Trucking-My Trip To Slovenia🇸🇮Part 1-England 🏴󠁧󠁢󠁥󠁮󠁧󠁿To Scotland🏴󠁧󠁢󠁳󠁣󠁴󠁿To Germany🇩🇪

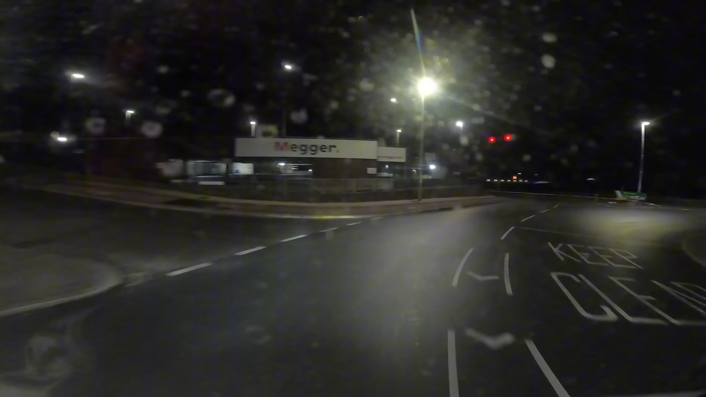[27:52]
So yeah, we can't unfortunately use the phone to record on, because then I have to stop the video. And that would be annoying. So yeah, we're just coming down the hill into Dover. We've been to Civet. Nope, sorry, we haven't been to Civet. We've been to Sevington, and we are customs sorted now.
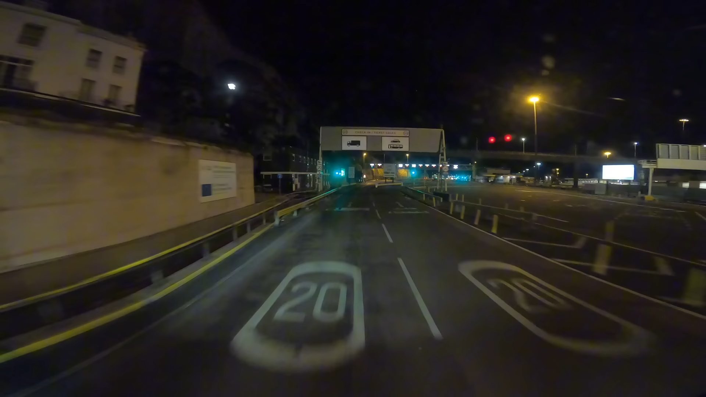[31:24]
So it looks like all lorries can use G or E, so we'll use E just because in past experiences it's easier to use it because of the right hand side window, so I don't have to get up.
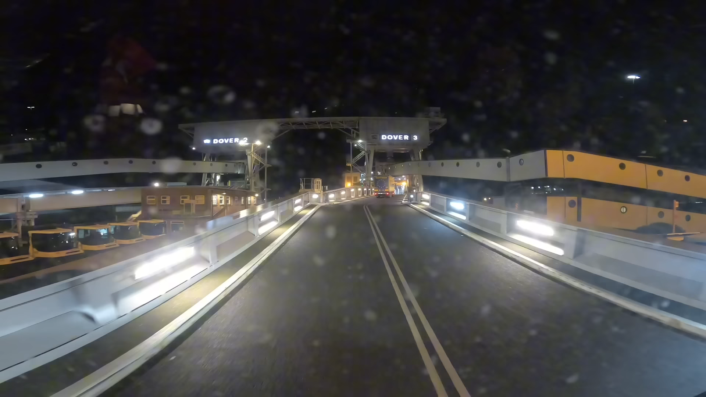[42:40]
I'm still using the GoPro because I didn't have a chance to. He basically let me go on before anyone else. He told me to put my hazard lights on, which I assume is how they're going to identify me as the one that needs to be plugged in.
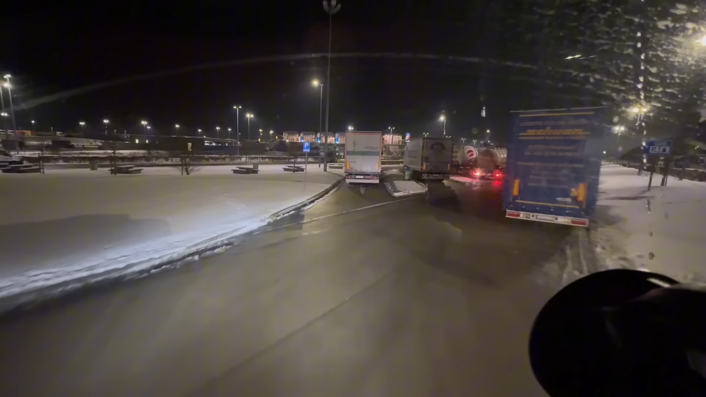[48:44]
So obviously trying my best, or this is what I was talking about a second ago, about how clear it is, the main drag, and a lot of the lorries were just parking on the main bit and not bothering with the car park,
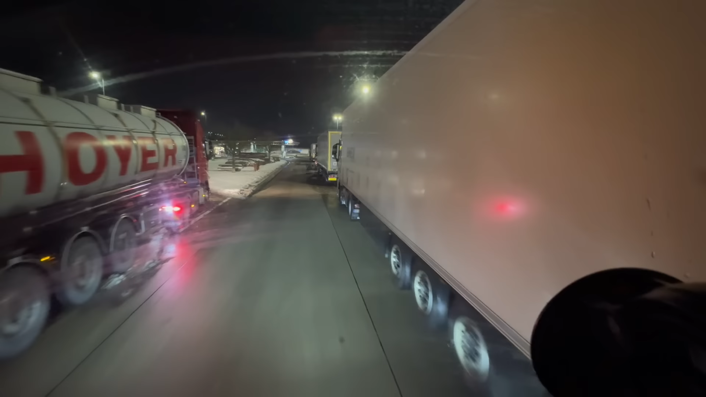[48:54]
or the lorry park, sorry, because of obviously the snow in there.
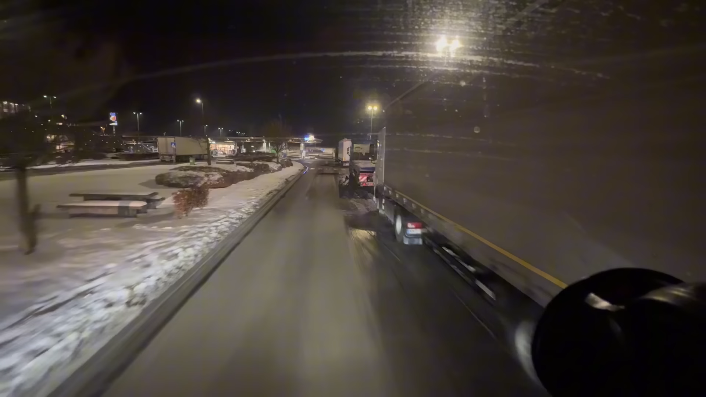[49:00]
It got a lot better as we went out onto the main road. It was just basically the situation with France and Belgium was everywhere main road was fine, and then anywhere off the main road was not good.
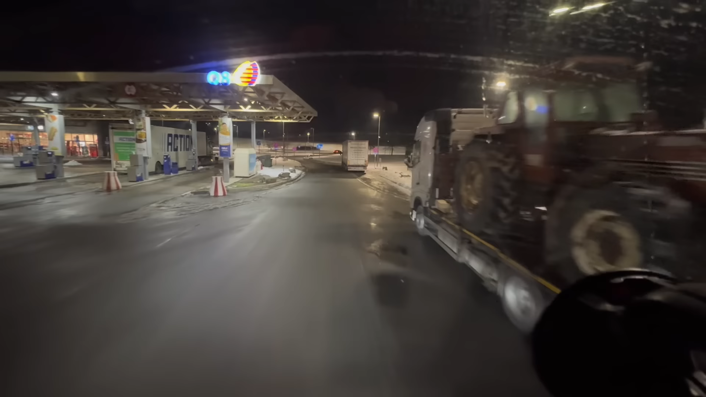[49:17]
Shortly after this clip, I went into the fuel station that was just off of one of the junctions about 5 minutes afterwards, and that was like all snow, exactly the same as it was where the parking area was. So obviously they're doing the best they can. Obviously a lot better than the UK would, but I'm assuming it's probably because this part of Belgium isn't so familiar with this amount of snow. I might be wrong, but from what I understand is obviously the Calais area of France and into the lower parts of Belgium don't get it as badly as Germany and Austria and all that sort of stuff.
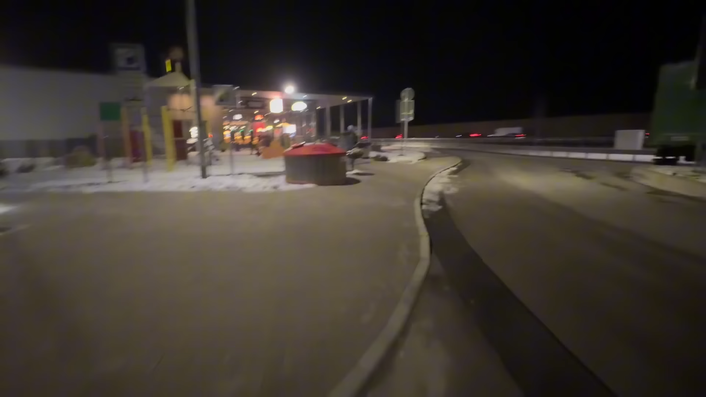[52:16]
got the play area and all that outside. You got these little weird fire pit things that I was looking at.